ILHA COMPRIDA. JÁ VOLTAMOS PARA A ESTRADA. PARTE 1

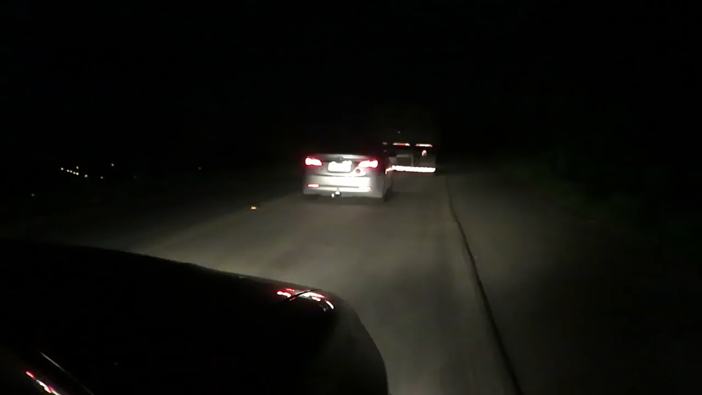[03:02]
Radar 40 por hora, ninguém merece, hein? É trechinho ruim, cheio de buraco. Radar. Uma escuridão só que todo mundo vendo, ó, farol alto, então não enxerga. Tá chegando?
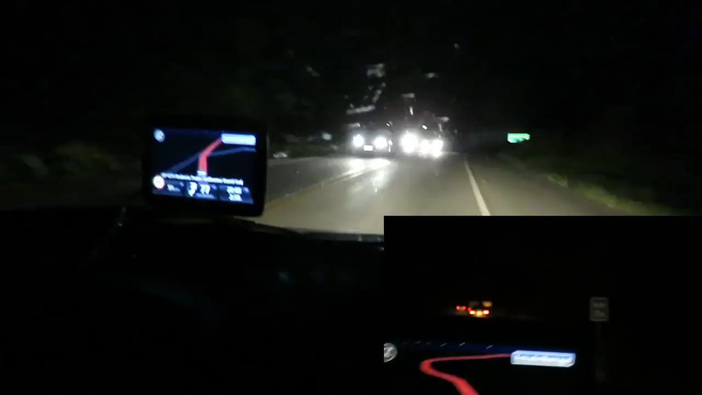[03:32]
Mais 2 horas e meia. Serrinha 40 por hora, sem acostamento. Mata alta. E o caminhão para segurar mais o trânsito. Galera, estamos aqui sem rumo, sem destino. São 9:30 já. Saímos de casa 4:30. Faz um tempo já de estrada. No fim não conseguimos acesso ao posto 24 horas, que era do outro lado da rodovia, fora de mão.
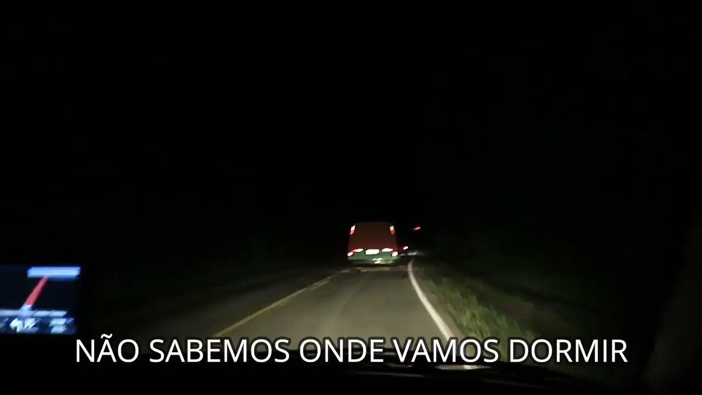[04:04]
Iguape aqui não tem nada, nem acostamento. Aí não sabemos. Nem chegamos em Iguape, que é o caminho para Iguape, né?
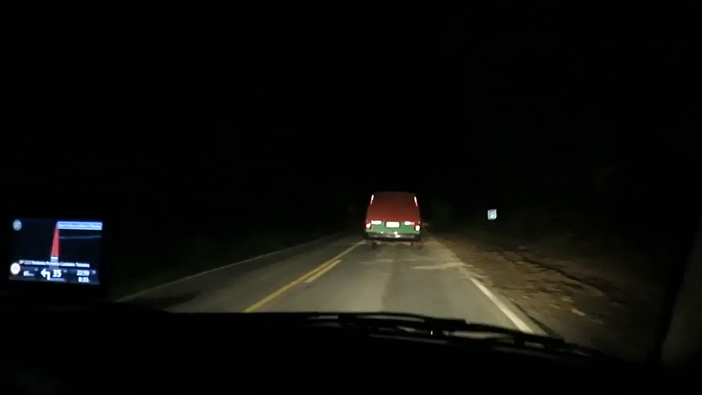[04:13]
Então, é bem ruinzinho, mas Malemar constantemente tem. E a gente não sabe onde vai dormir, não. Amor. Olha, eu tô filmando ainda. Essa parte eu vou ter que cortar, né? Então, a gente não sabe onde vai dormir. Acompanha aí com a gente pra ver como que vai terminar o vídeo. Tá escuro pra burro, não dá pra ver nada, amor.